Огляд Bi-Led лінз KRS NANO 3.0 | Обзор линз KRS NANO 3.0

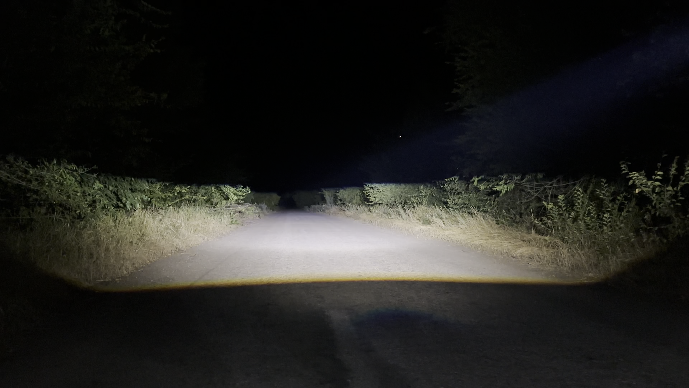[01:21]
посмотрите как они светят для таких малышей они вообще они уже туда к дорогим моделям относятся ближний дальний ближний дальний одна линза господа одна линза ставите а такие две линзы себе в тачку и и просто вы король дороги как вам такое хорошая ширина ну блин ну да не тут вообще просто улёт